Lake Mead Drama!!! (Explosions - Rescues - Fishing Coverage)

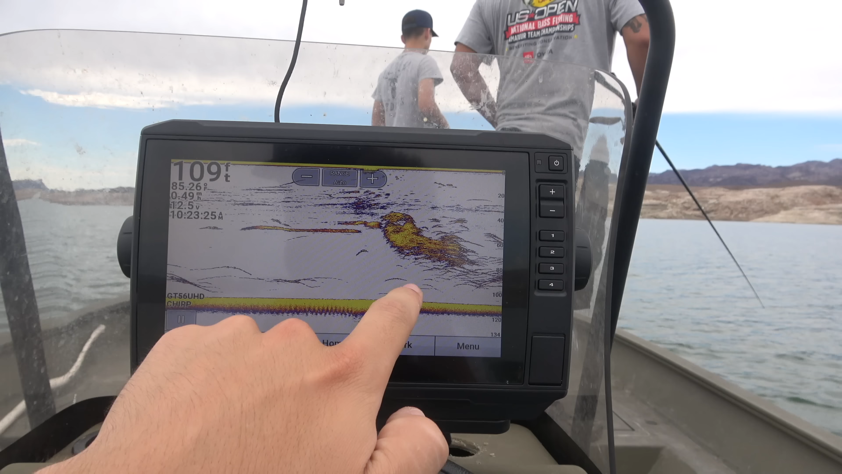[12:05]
On screen: depth 109 ft
And this is what it looks like on the sonar from underwater. So if I didn't bring them with me, but if I would have brought some big deep water spoons and everything,
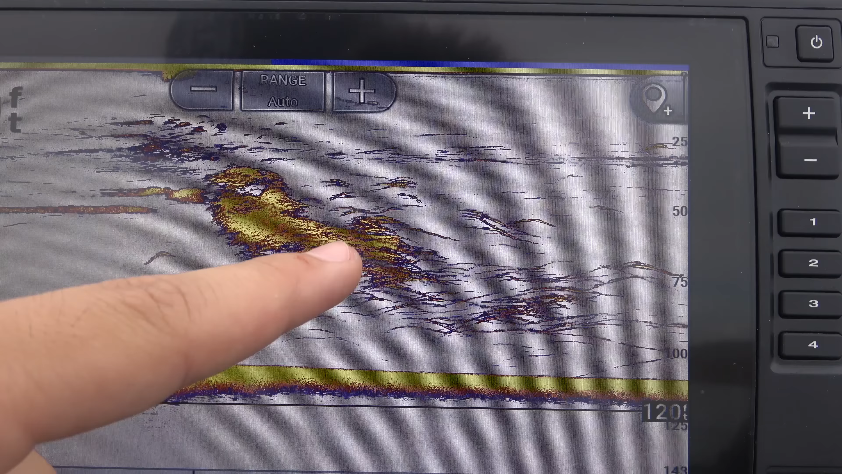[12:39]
All right, so this right here, this is a big ball of shad, and all of those little lines are a bunch of stripers.
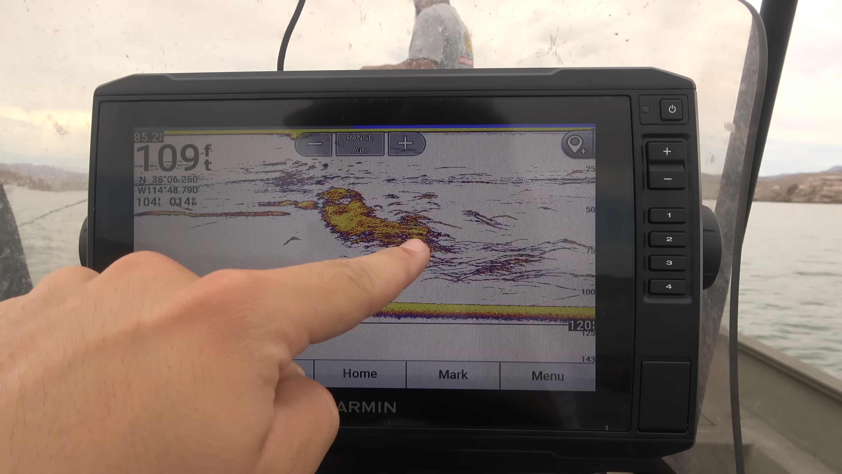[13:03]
On screen: depth 109 ft
So imagine that this ball of shad gets pushed up to the surface and this big school of stripers goes up and they're chasing them just like you see on TV.
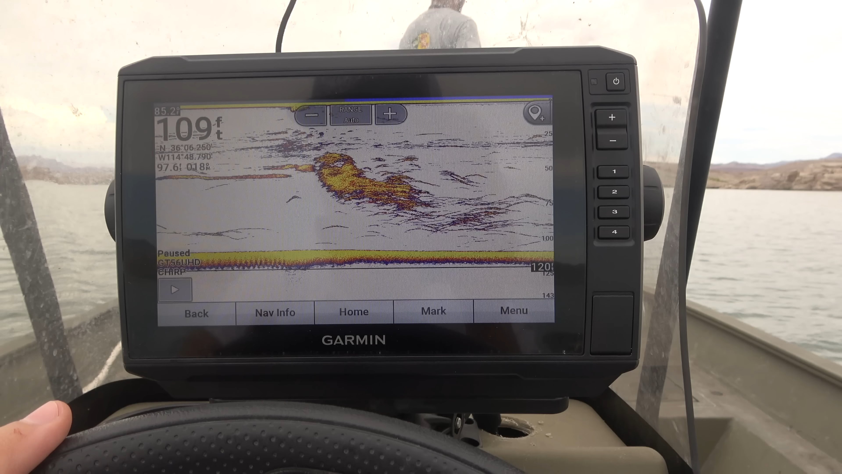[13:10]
On screen: depth 109 ft
Well, that's what we're fishing right now. Every time they come up to the surface, they start jumping like crazy. Like they're even jumping right there. Look at that. See that? Watch this.
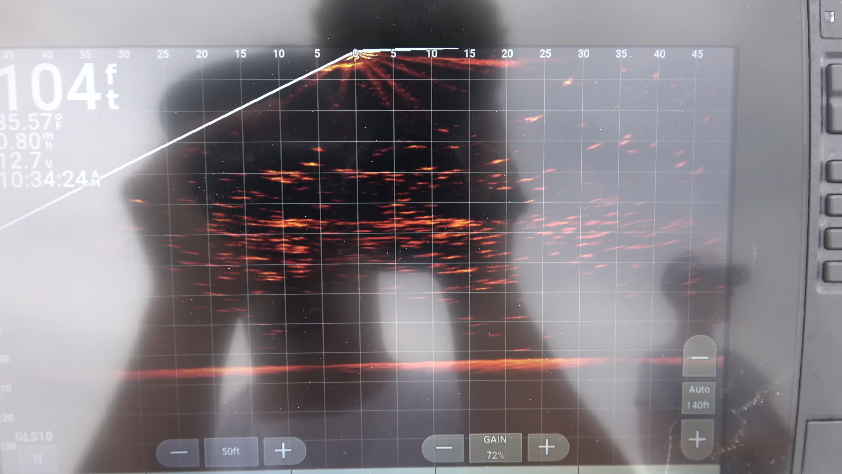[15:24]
On screen: depth 104 ft, speed 0.80 mph
This is actually the Panoptix live scope right here that I'm looking at on my sonar. Now, I don't necessarily need this for this fishing scenario, but I still like to look at it because it's cool to see.
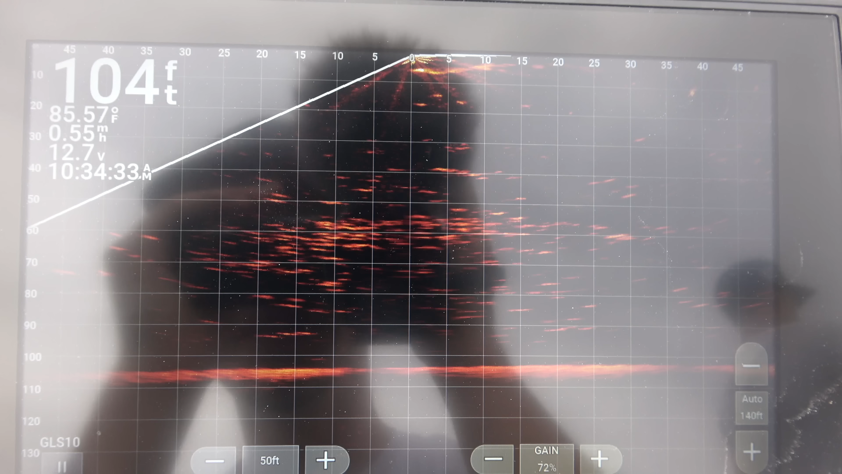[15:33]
On screen: depth 104 ft, water 85.57°F, speed 0.55 mph
Now, all these little dots you're seeing right here are all stripers.
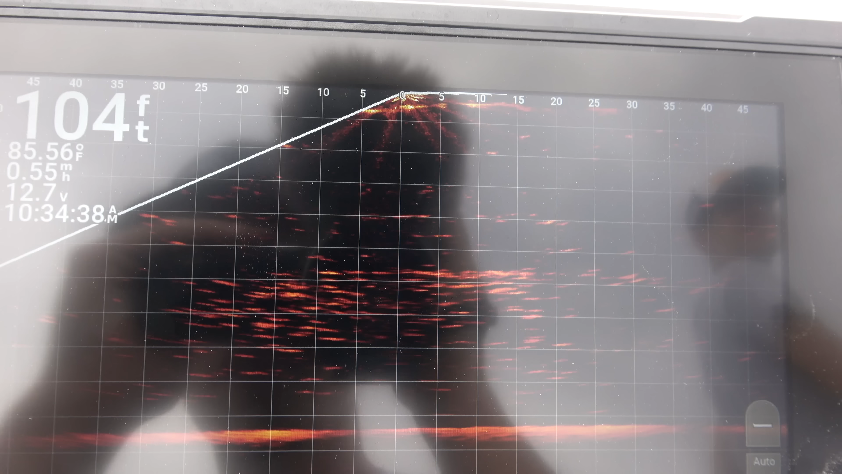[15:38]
On screen: depth 104 ft, water 85.56°F
So there's an entire school of stripers 100% below me live right now. Live scope. That was seriously his thing. First drop he was showing me right now on it, and then he drops it. So you can see your bait on the live scope? Yep.
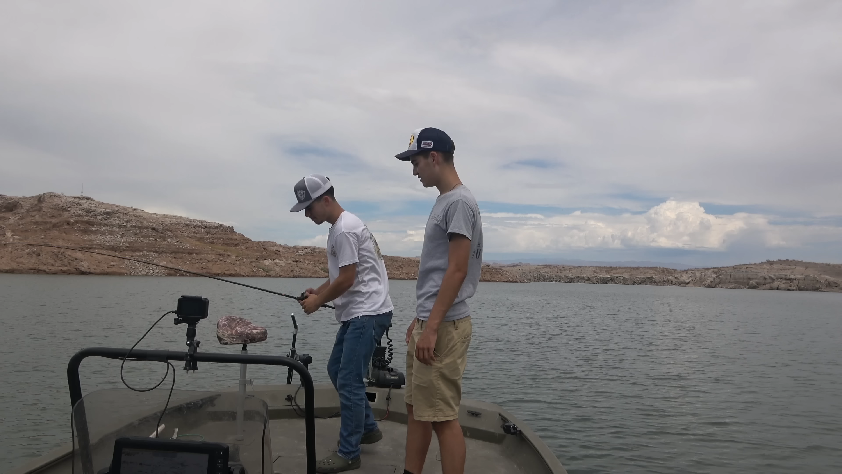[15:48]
Oh, go ahead and do it again, and I'm going to show the viewers what your bait looks like going down through all these fish. I've never even seen that bait. All right, so right here. Hope they can see it.
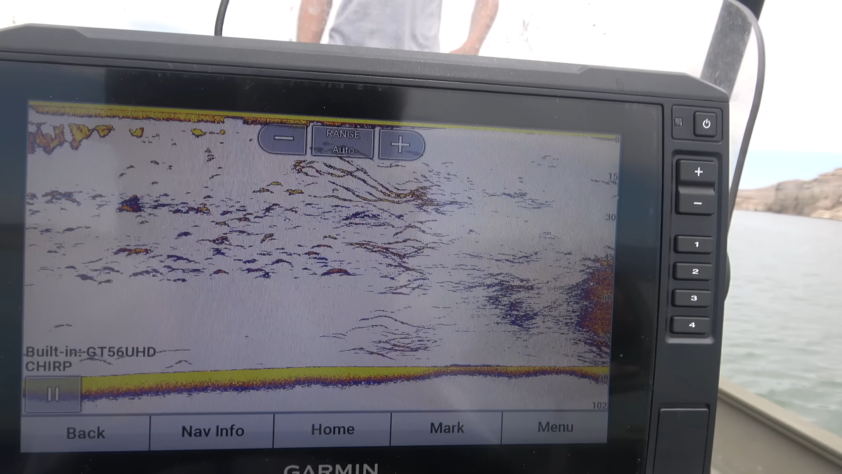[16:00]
All those are stripers right there.
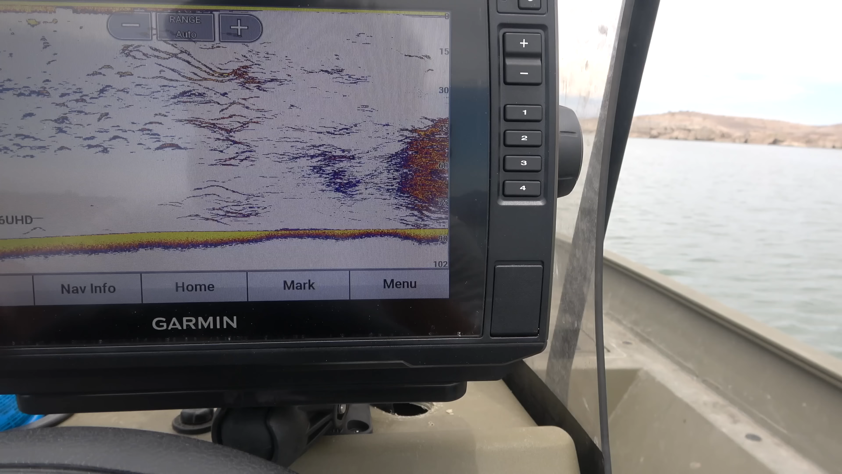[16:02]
So I'm going to go back. And I'm gonna go to. Can you see my bait sinking? I'm gonna go to Panoptix. See my bait sinking right there?
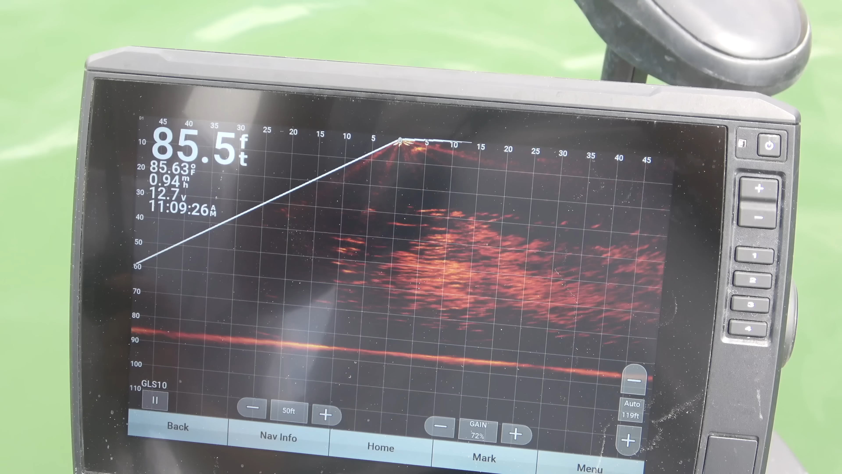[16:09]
On screen: depth 85.5 ft
Look at this, guys. There's my bait. It just sank. You could see it sinking right there. Oh man, it just went through a whole school. They're chasing it. They're chasing it. So look it. Oh, they all went down towards it. They're all right there following my bait.
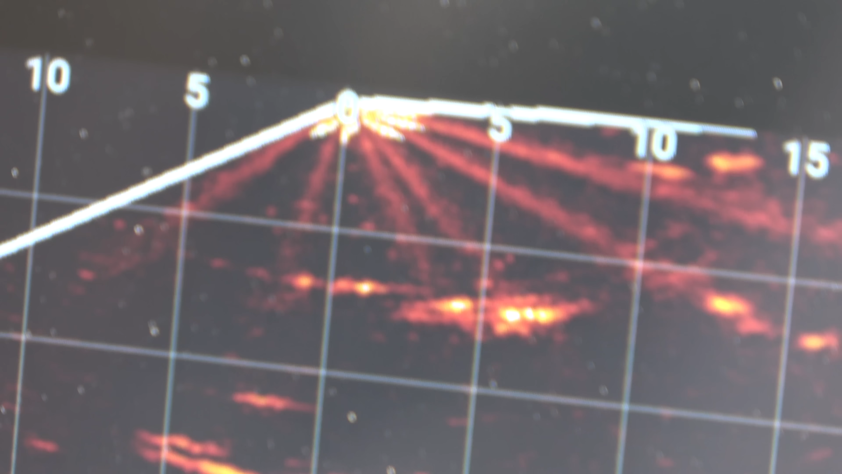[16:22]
I'm gonna let it sink deeper into the school. Yeah, that's his bait dropping right there.
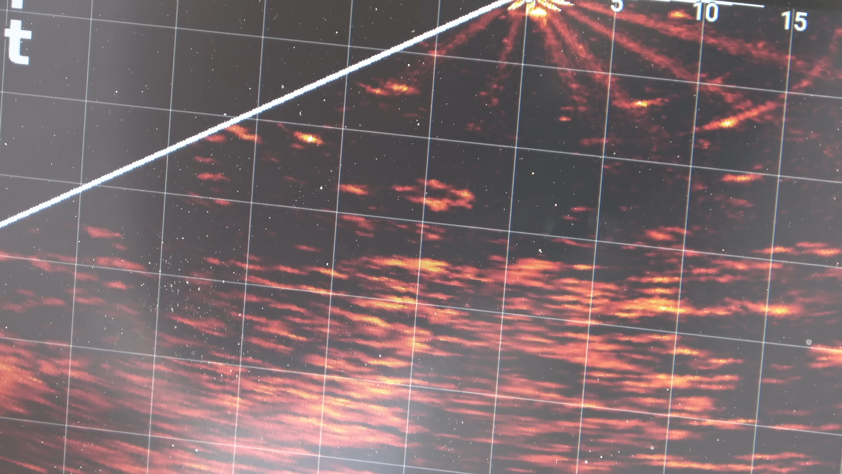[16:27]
There's a few of them chasing it down. Got him. Yep, got him.
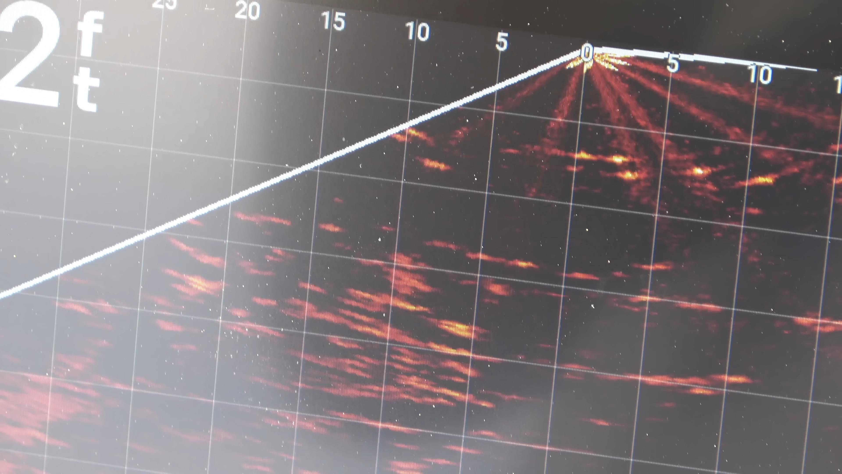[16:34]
All right, put him right in front of the camera so I can see. There it is. There's the one he's reeling up. He got lucky. I gave you that two fish advantage.